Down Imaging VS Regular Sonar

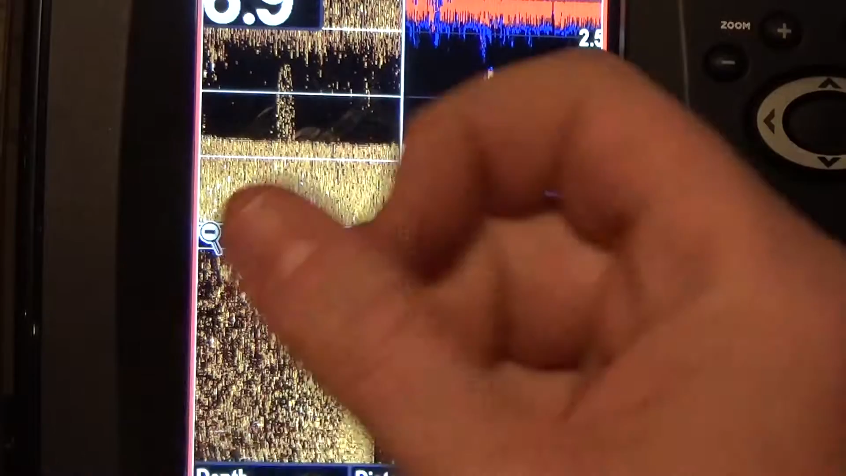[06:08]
Over here on my regular sonar, straight up. We can look at this and tell there's no fish there, right?
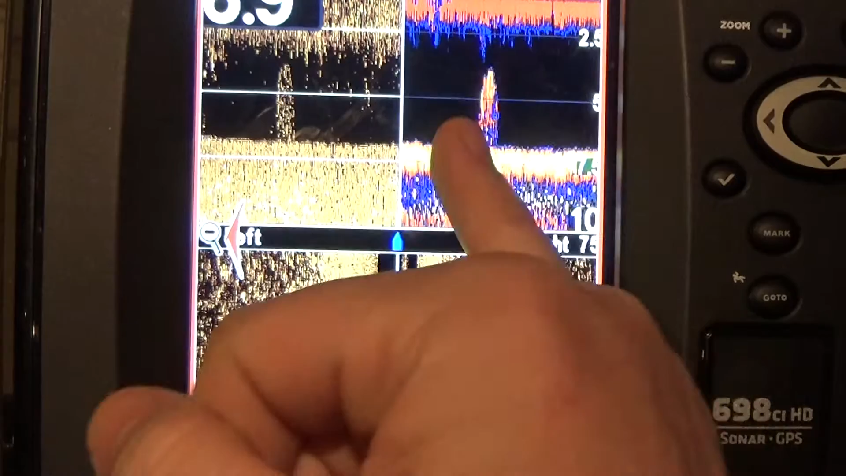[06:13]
There is nothing. I've got nothing going on here. It's got a straight hard return.
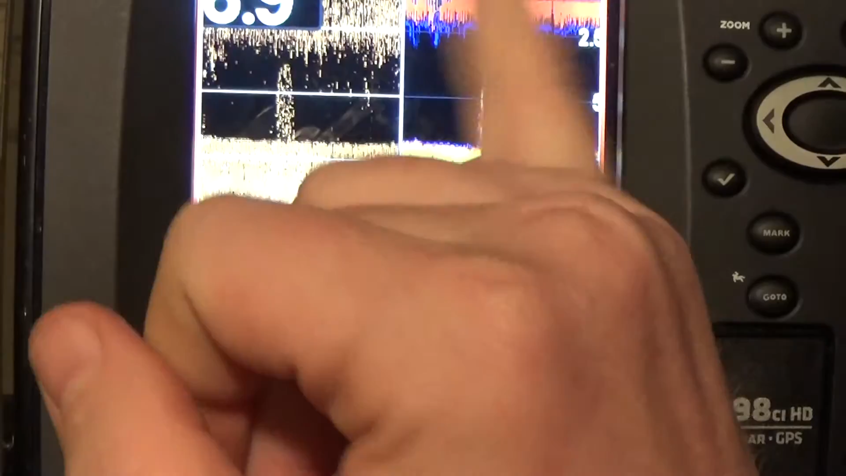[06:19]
Let's move on. Here, I'm going to point out something neat. Here in Connecticut, I've got a lot of lakes.
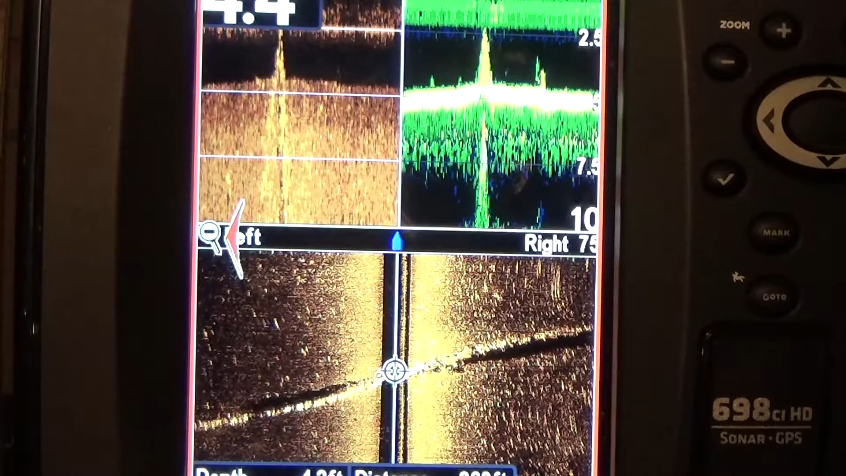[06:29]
A lot of them are, well, relatively new compared to the history of the state. And one thing about Connecticut is rock walls. So, I have this side scan picture. You can look at it and you see there's a straight line and what looks like shadows. I'm not going to get into that. And how does that translate into my down imaging and regular sonar? Down imaging, I have a straight line. I can see this way. Regular sonar, I have a straight line. I can see this way.
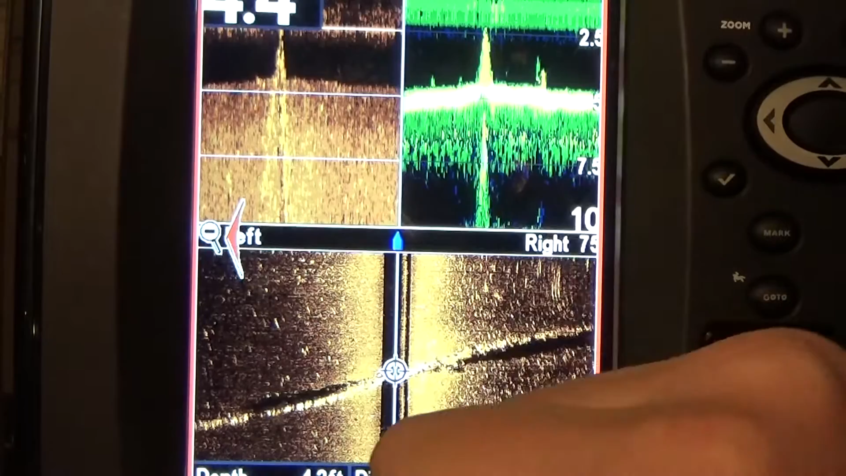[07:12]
And I have these two little marks here and a mark here. What is this? What's the damn fish I caught? Now, looking at the sonar, that's not a fish. Looking at this, it's not a fish. Doesn't matter. I caught him. Let him go. He's about two and a half pound largemouth. This is just a tool. It identifies structure. It allows you to become a better fisherman. If you want to become better, you need to learn how structure works and how fish adapt and feed off of it.
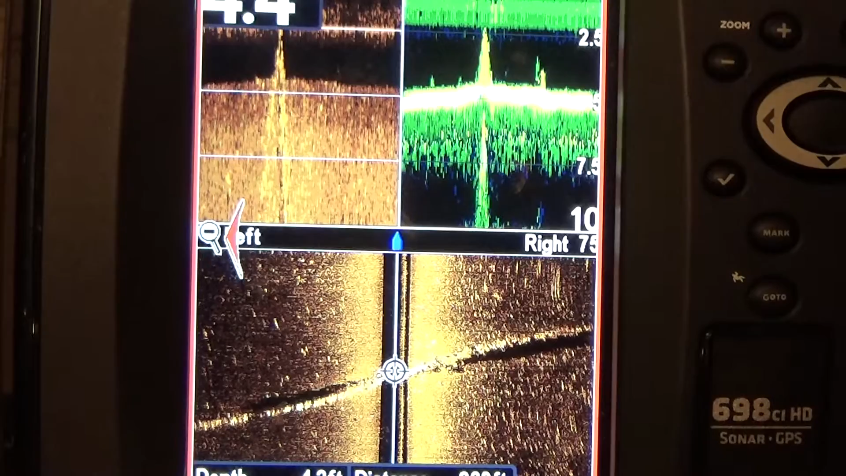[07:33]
Right here. Drop off. Drop off. I see two fish.
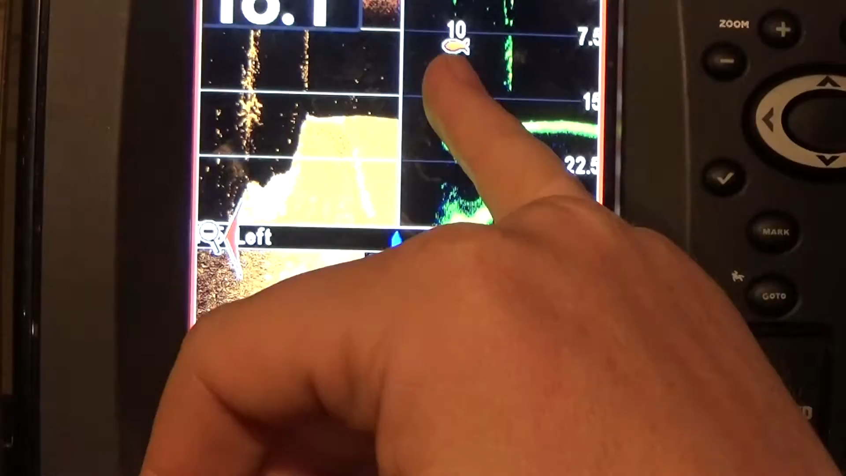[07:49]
Sonar is saying, hey, there's two fish down there because I've got a good arch. Look at my down imaging. I don't have these arches. So, when I'm bass fishing, I use down imaging. Why? Well, because bass work off structure. These fish work off structure. They work off weeds. They have to have a path to run to.
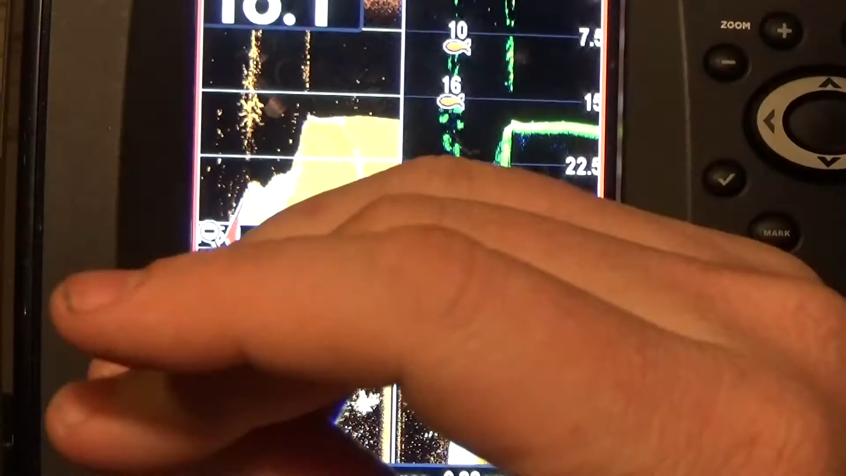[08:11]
They have to have a path to feed off of. They're territorial. I see something like this. I know there's at least one decent fish in this area. One.
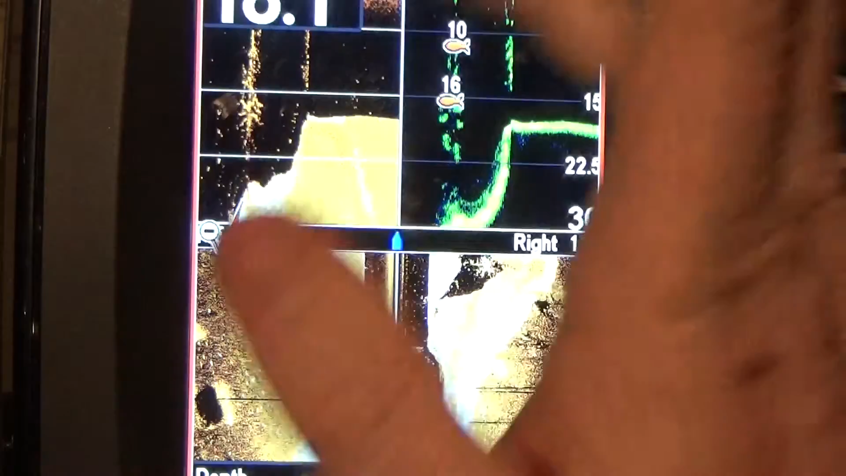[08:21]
Maybe two. Two. Here I see tree, tree, line, line, two fish. So, which sonar is better? Well, honestly, you know, if it's an experienced bass fisherman, your down imaging is better.
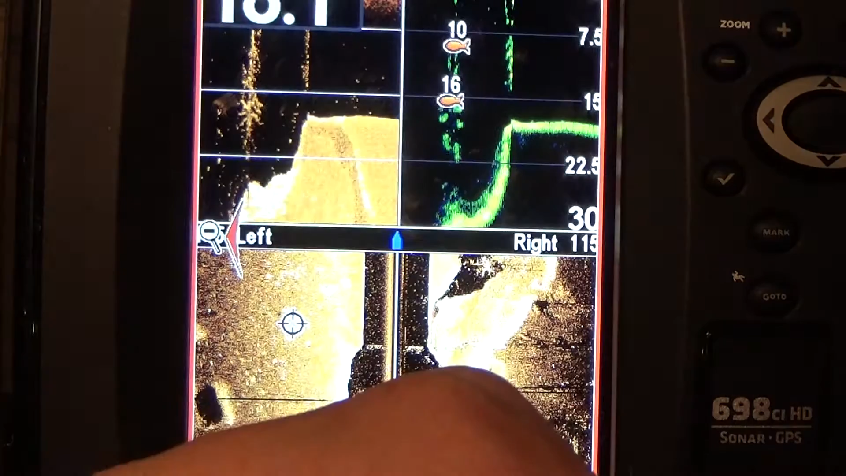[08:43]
If it's just the guy who, you know, Joe shows up and wants to go fishing and he sees these two marks, he's going to fish it.
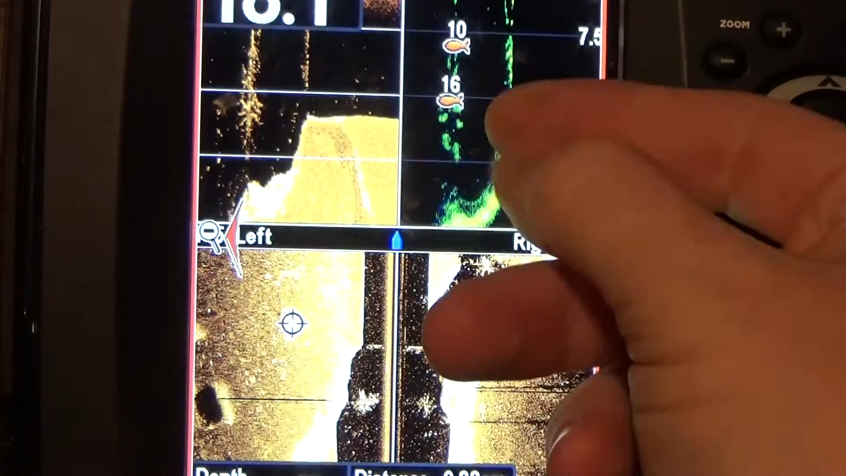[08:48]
Maybe he'll catch a big one. I don't know. I'm going to show you something neat. It's a local lake. See on my side imaging. I mean, this is like a, this is like a straight up, stuck my camera in the water, took a picture. You can see the rocks. You can see the flat area. So, there is a rise in rocks in this area.
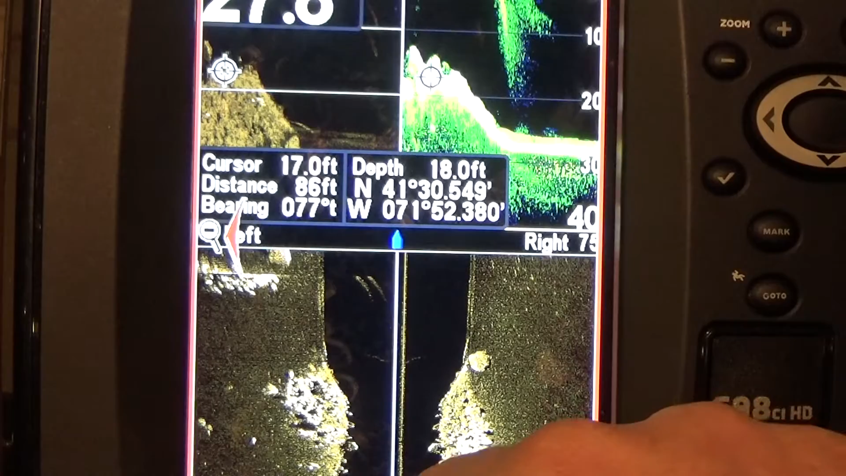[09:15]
On screen: depth 18.0 ft
And they correlate to this hump here and this hump here. Now, you'll notice some differences. You see that slight arch right there. Let me see that. What does that mean? It could mean there's a fish. It could mean there's a fish. I'm going to take that as an experienced fisherman who's done a lot of this.
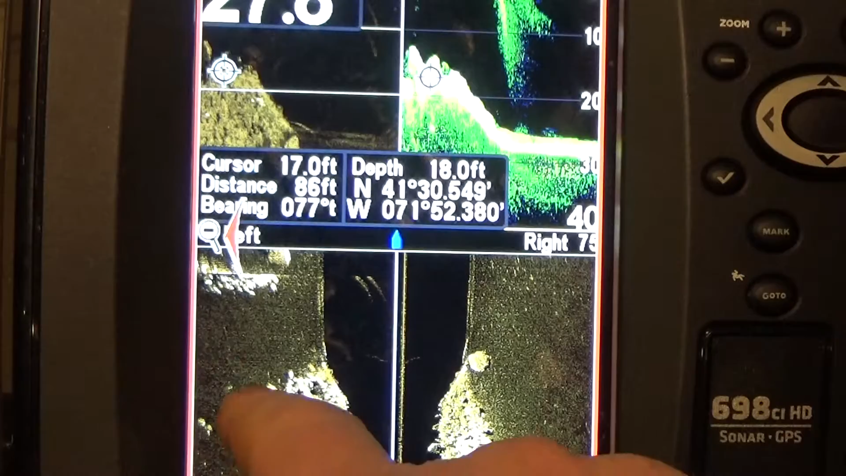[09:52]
So, I'm going to say that's a rock that's just outside of the viewing image of my down imaging and regular sonar. So, I have a rock. Looks like a fish. I mean, would a fish really stick his nose in the mud like that one?
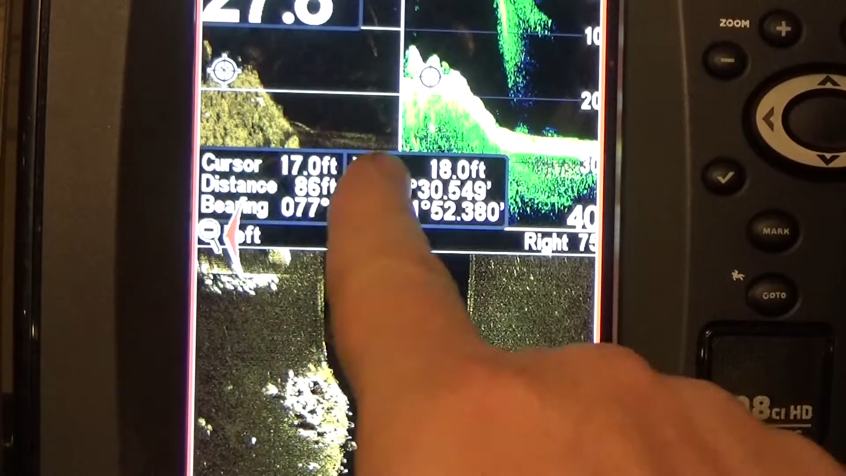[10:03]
No. A little bit further down the line. Same thing going on. You can see that same rock that's just outside of your viewing area. But, I'm willing to bet it's that guy. You see that nice bright return right there on the side imaging? I think that's him right there.
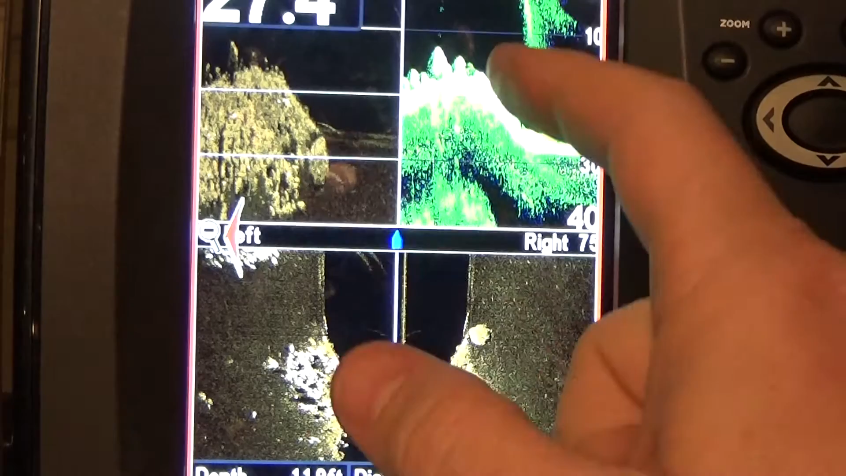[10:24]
Now, what is this up here? Oh, you got that huge mess. That must be a bait ball.
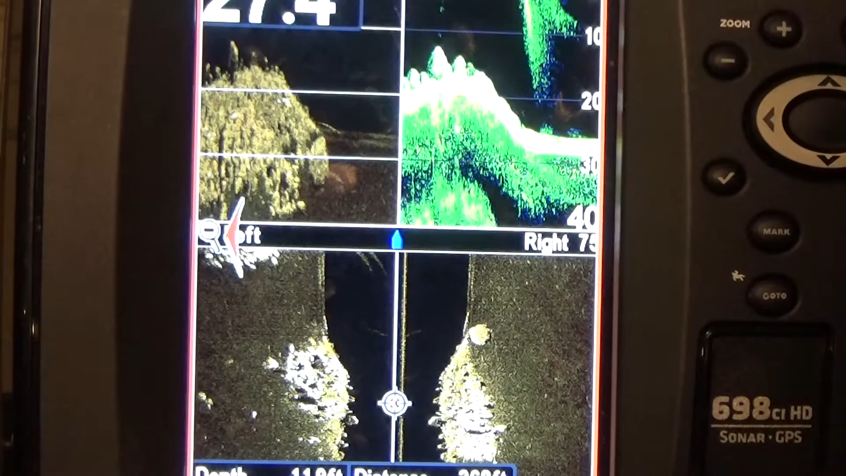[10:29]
No, that's where I dropped my trolling motor in the water. It made all sorts of noise. And, well, the sonar picked it up. Coming past the same area, a little bit to the left.
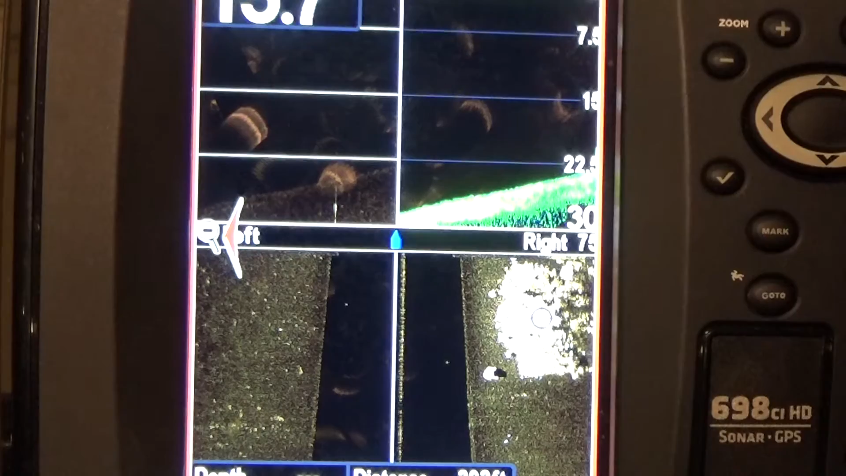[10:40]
I have all of my rocks. Got nothing going on here.